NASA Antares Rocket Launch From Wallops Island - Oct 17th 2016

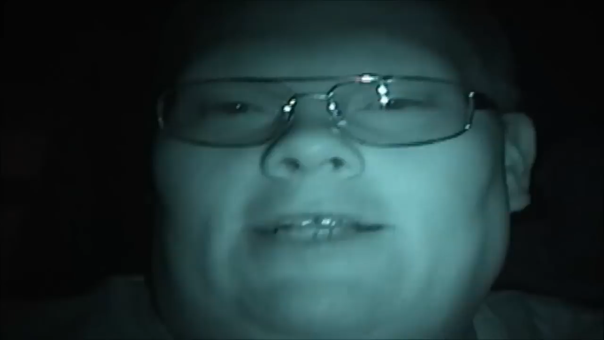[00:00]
YouTube, Matt Emeroy back again. As you can see I'm filming with my Sony DCR-TRV280 in Night Shot Plus mode. That is because I have a special treat for you guys tonight. We are near the Wallops Island launch. This is kind of a combined effort from NASA and SpaceX and they're launching a rocket tonight and I want to try to get it on camera for you. Hopefully it will work. We're not sure if we're going to be able to see it or not but we're sure going to give it a try.